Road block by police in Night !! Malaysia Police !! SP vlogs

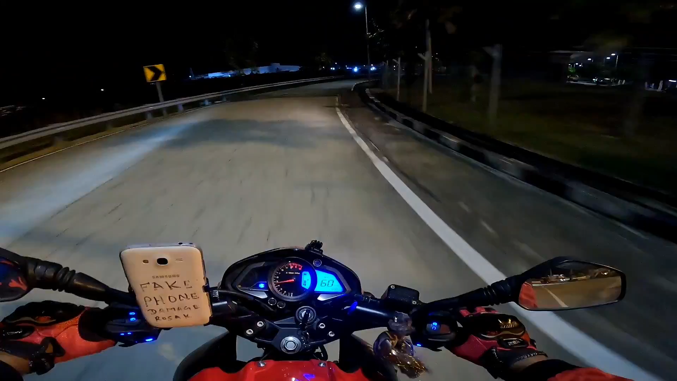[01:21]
चलो, आप लोग वीडियो के साथ बने रहिएगा, वीडियो को अंत तक देखिएगा, बहुत ही मज़ा आने वाला है आज। ये है क्या, क्या दिख रहा है यार?
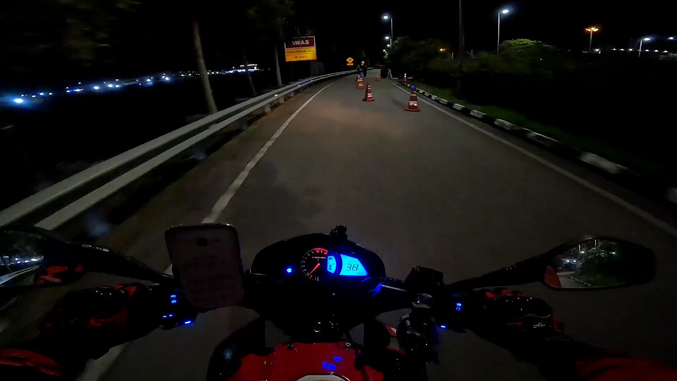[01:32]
ओ नो, पुलिस चेकिंग है यार। चलो कोई बात नहीं, मेरे पास फुल डॉक्यूमेंट है।